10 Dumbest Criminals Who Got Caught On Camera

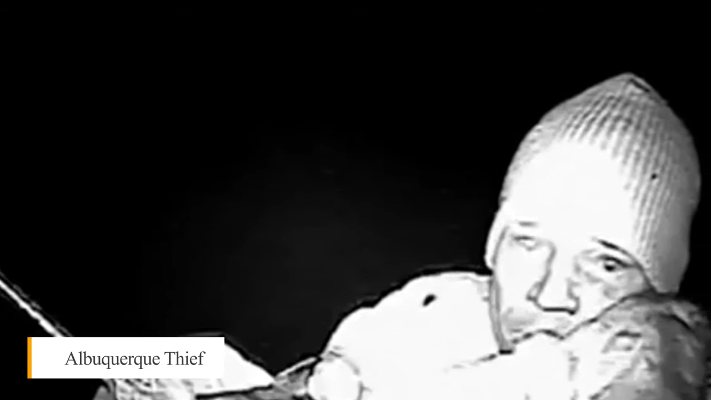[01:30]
Albuquerque Thief Another suspected car thief gave police more than enough evidence to determine his identity when he failed to cover his face as he walked right up to a security camera.
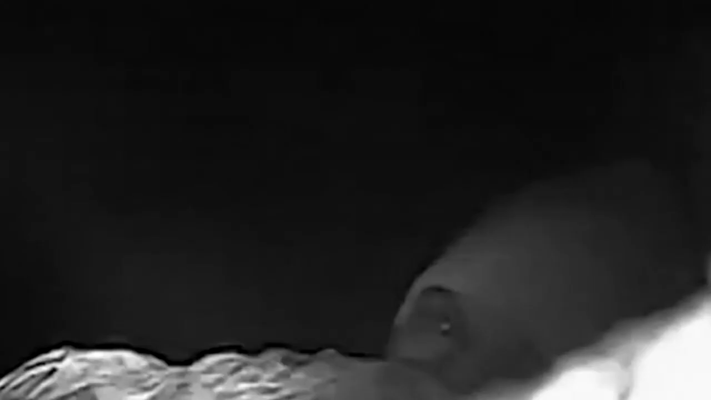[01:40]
He was trying to destroy it to prevent it from catching him in the act,
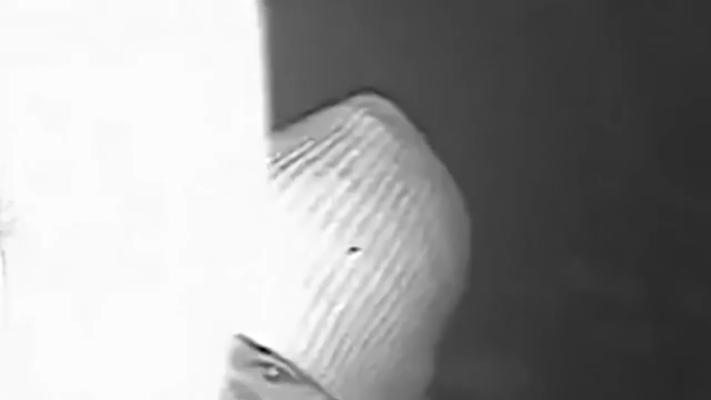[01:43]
but all he ended up doing was framing his face almost perfectly before he took the camera out.
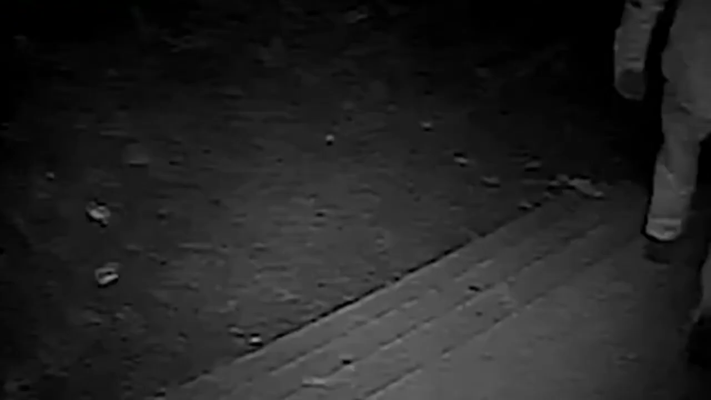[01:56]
The guy initially covered his face, but when he didn't succeed in his attempt to disable the camera,
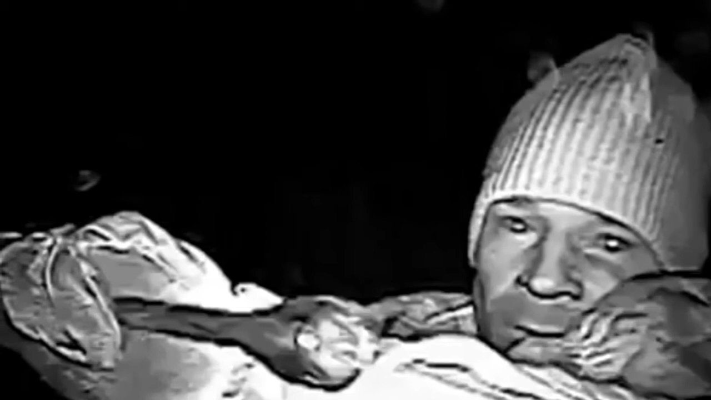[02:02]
he accidentally uncovered his face entirely, giving police everything they needed to track him down and charge him with theft.
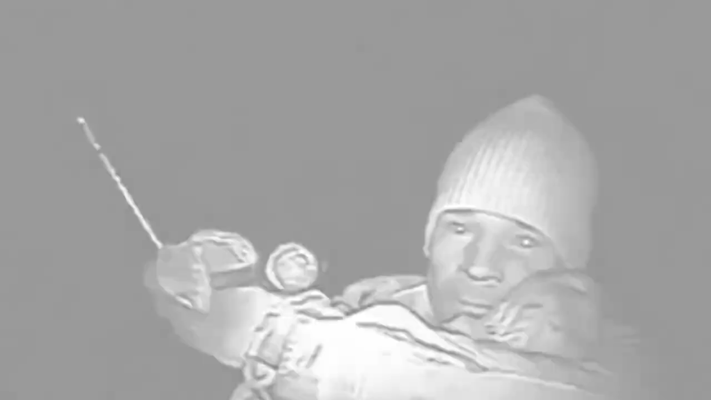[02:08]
Charles Springer, who was the victim,
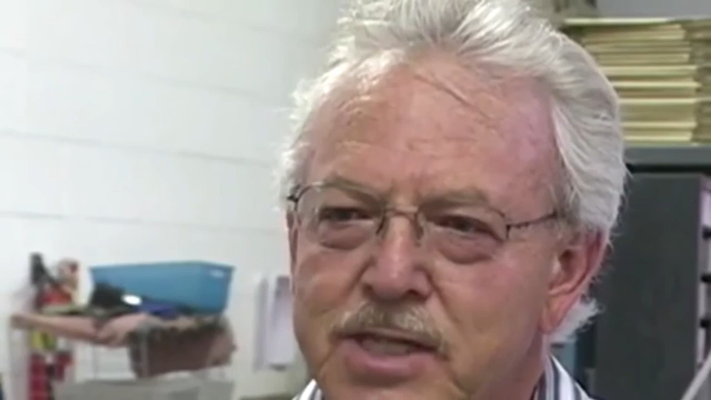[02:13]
gave a statement for reporters, and he told them that he was blown away at how dumb the guy was, stating that he thought the criminal was not very intelligent, which we think is a massive understatement,
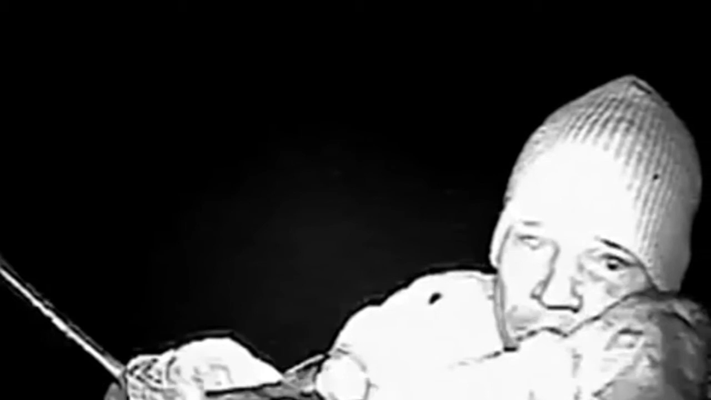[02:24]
given how badly the guy dropped the ball. He ended up walking up to the camera twice,